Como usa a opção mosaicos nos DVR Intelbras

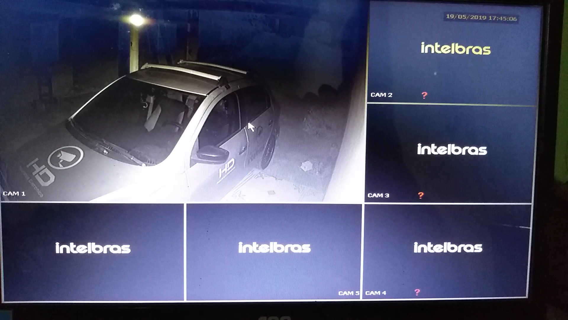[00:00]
Sejam todos bem-vindos ao meu canal O pessoal tem, de vez em quando, pede pra que eu faça um vídeo mostrando como fazer a modificação desses mosaicos aqui Que eu coloco uma câmera grande e o restante pequena Isso é muito fácil pessoal, vamos lá Primeiramente pessoal, vamos clicar com o botão direito do mouse Vocês podem ter as opções aqui,
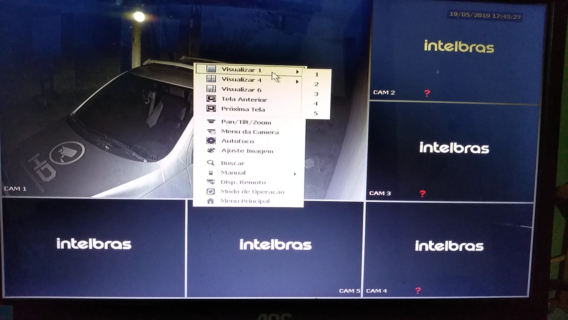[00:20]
ó Visualização, nesse modo visualização você pode ver uma câmera por vez No meu caso eu vou clicar um aqui pra vocês verem como é que fica Viram aí?
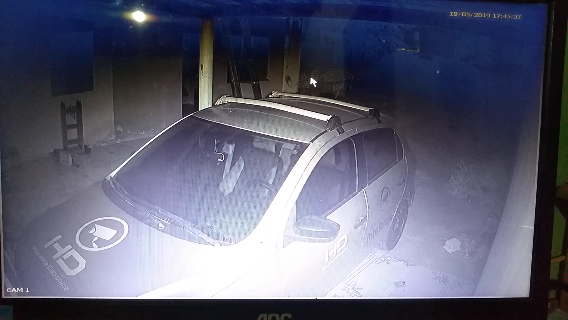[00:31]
E temos a opção também, visualizar de 1 a 4 Vamos ver como é que fica